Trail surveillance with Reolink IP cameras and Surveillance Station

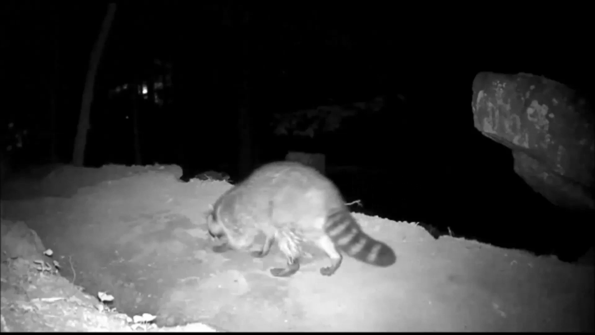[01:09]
one it runs off of batteries two it's not very good with live
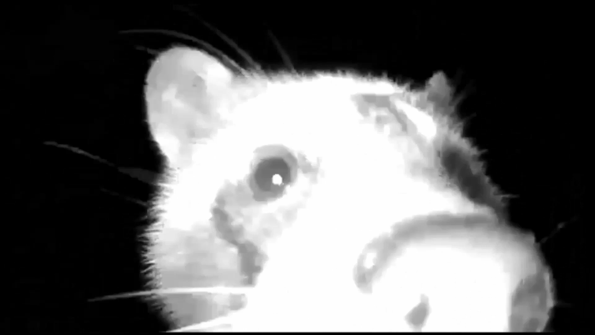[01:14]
video fees three it's a delayed feed so IP
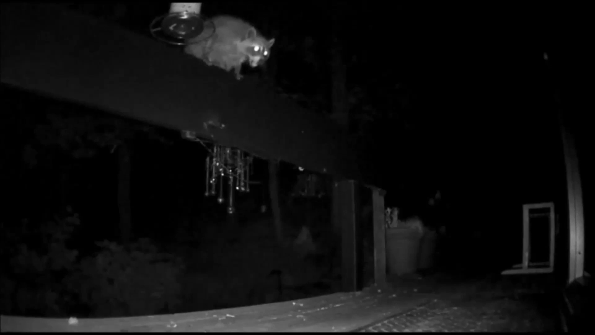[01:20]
cameras are inexpensive high quality feed and easy to set up no batteries